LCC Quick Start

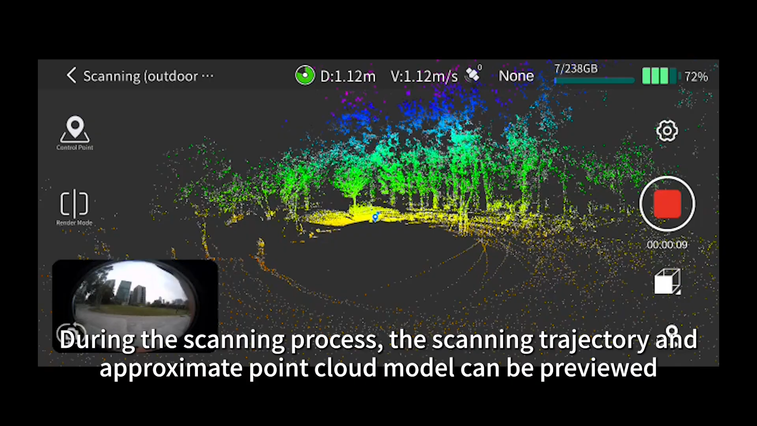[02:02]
During the scanning process, the scanning trajectory and approximate point cloud model can be previewed
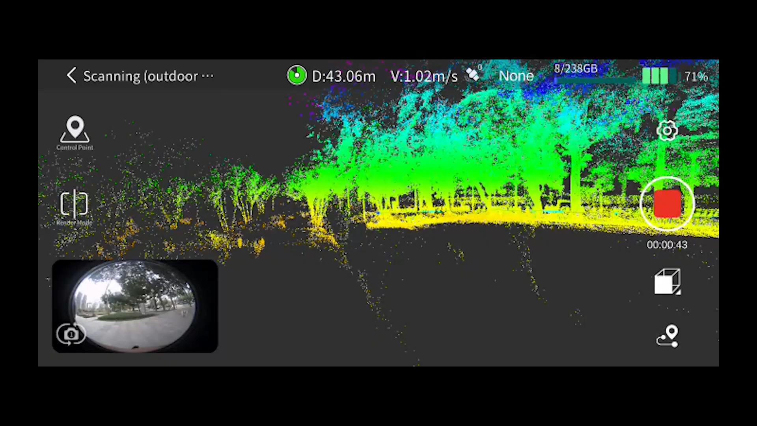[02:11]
Check if any areas have been missed
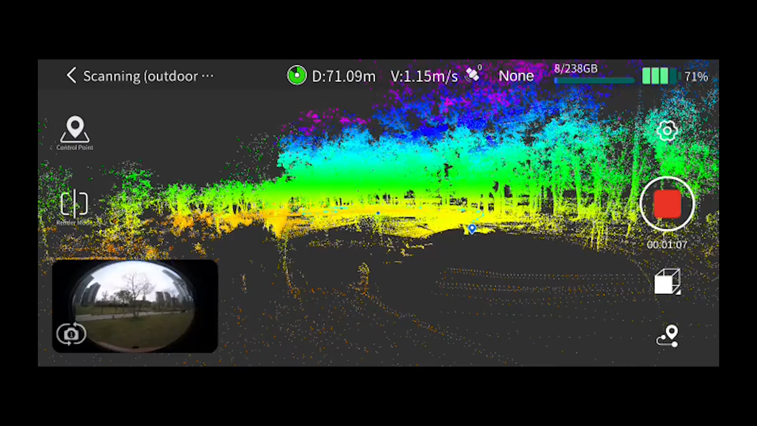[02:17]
After scanning is completed Click stop recording to save the data and click stop recording on the panoramic camera too